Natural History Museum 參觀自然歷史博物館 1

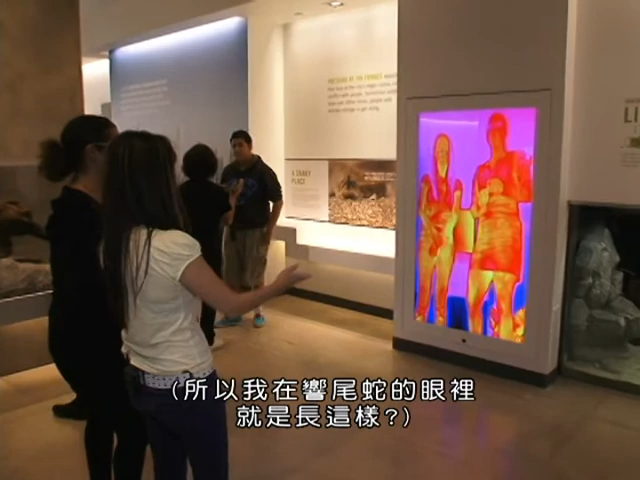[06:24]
So this is what Obi would see, me. Hi, yes. Obi. Hi.
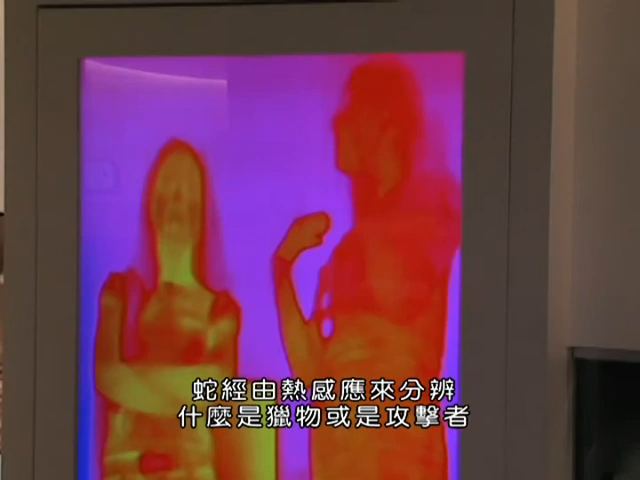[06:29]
They're sensing heat, because is it predator or is it prey? Is it something that I'm going to be able to eat?
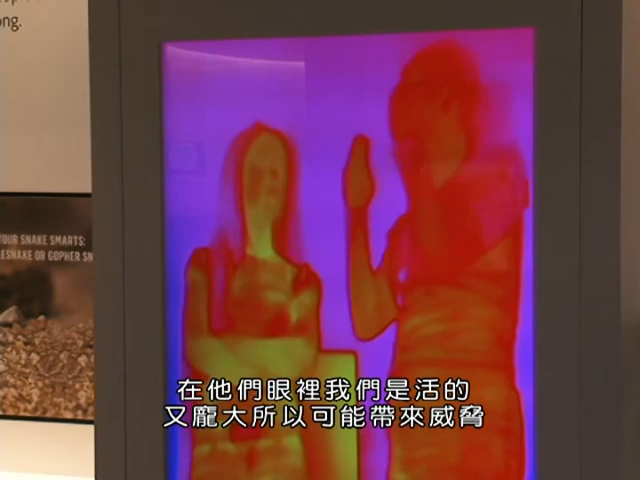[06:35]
And so they're going to see that we're huge. We're way too big for them to eat. Right.
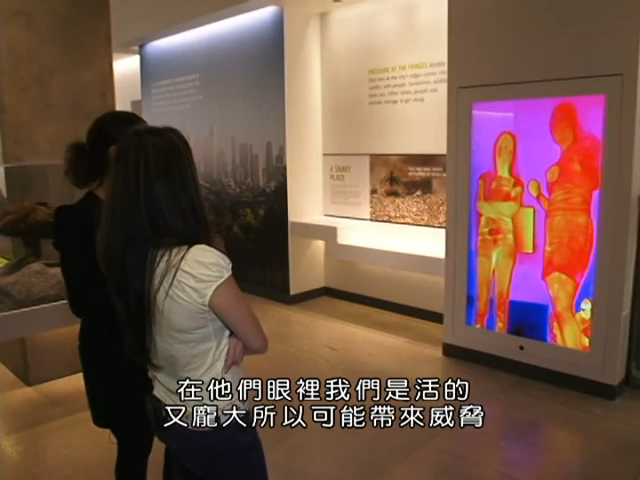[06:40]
But we're very hot, we're alive, so we could be a threat. Oh.
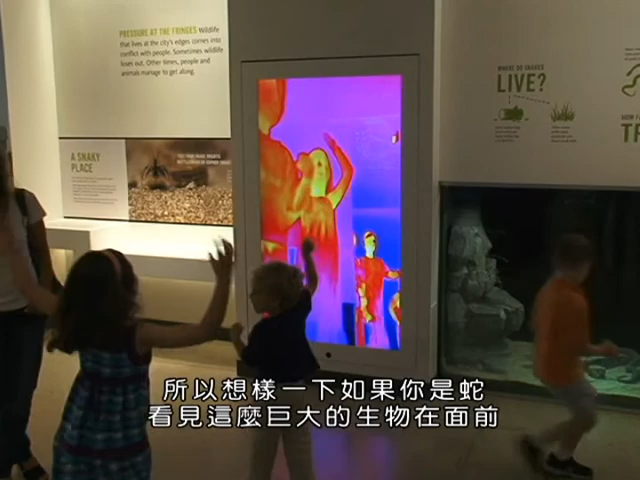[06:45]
And so, like, imagine that you're a tiny snake down there and you're seeing this huge giant person, right?
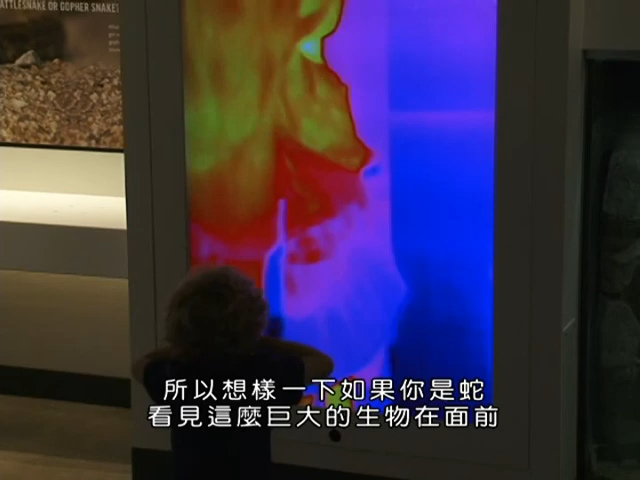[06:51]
And so we're very afraid of them, but imagine how you would feel seeing us like we are now if you're the snake. So I'm sure this is really cool for the kids.